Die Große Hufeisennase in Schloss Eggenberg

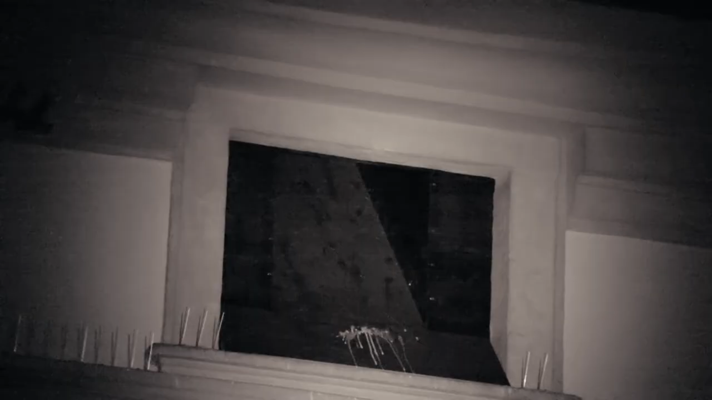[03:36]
Es wird wohl einige Zeit dauern, bis die Tiere sich an die neue Einflugsöffnung gewöhnt haben. Nur die Jungtiere könnten sich schneller an die zusätzlichen Öffnungen gewöhnen.
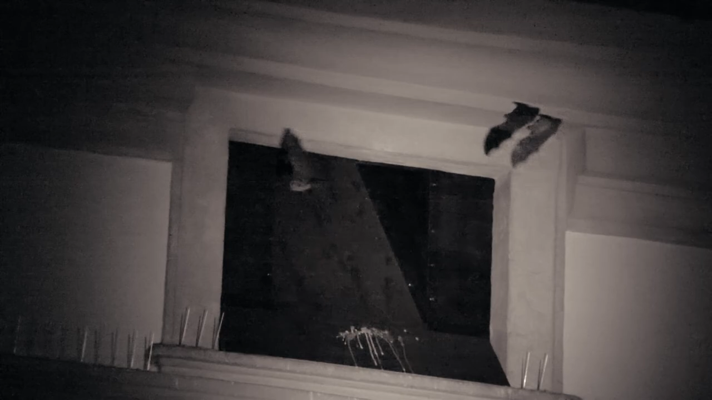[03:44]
Sie sind bei ihren ersten Erkundungsflügen im Innenhof des Schlosses sehr neugierig und fliegen bereits durch die neuen Einflugsöffnungen hindurch.